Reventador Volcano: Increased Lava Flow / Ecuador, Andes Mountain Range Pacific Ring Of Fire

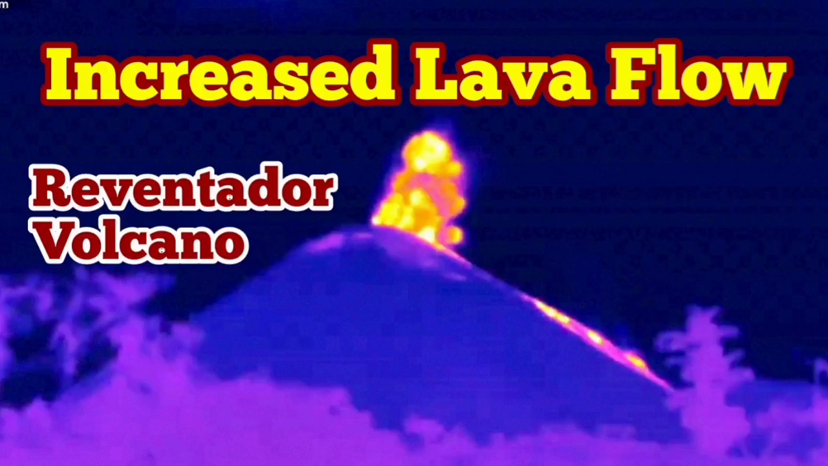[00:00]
Increased lava flow in the Reventador volcano of Ecuador.
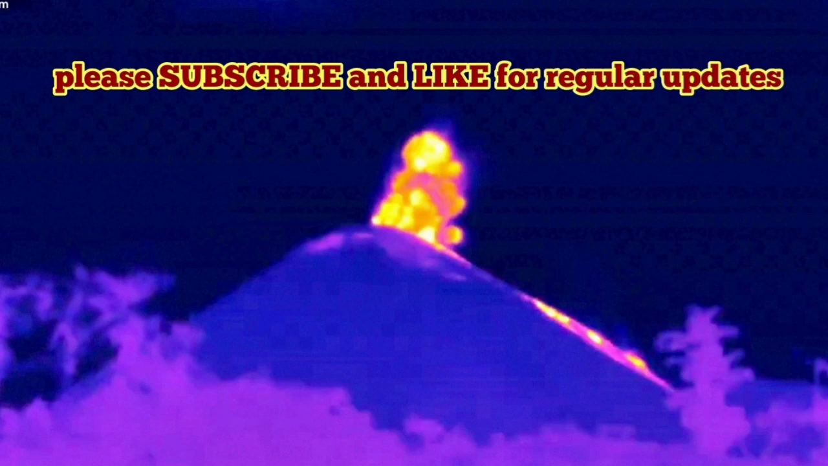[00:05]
The images thermal images that we have actually shows clearly that the lava flow has increased.
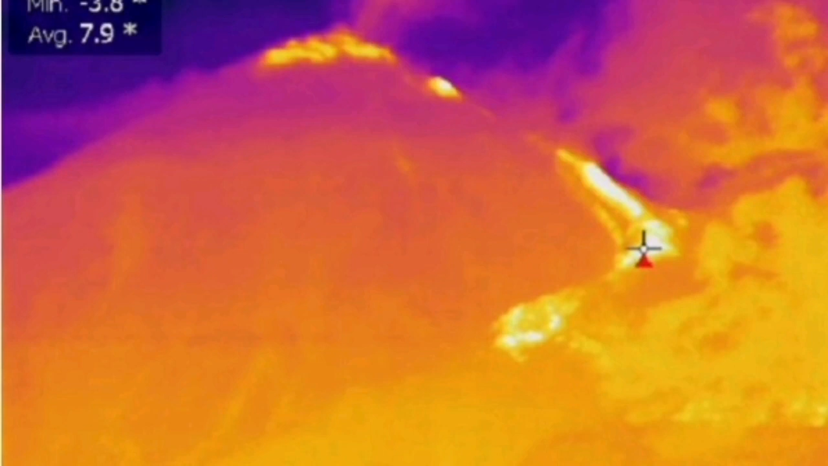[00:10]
This is not just the you know explosive eruption lots of pyroclastic.
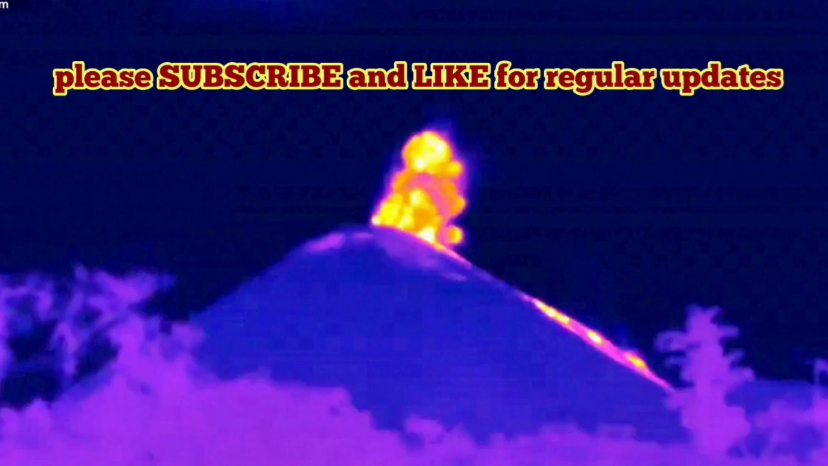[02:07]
Part of the crater of the volcano has collapsed and created this looser material like Saint Helens and then explosion can happen from there easy.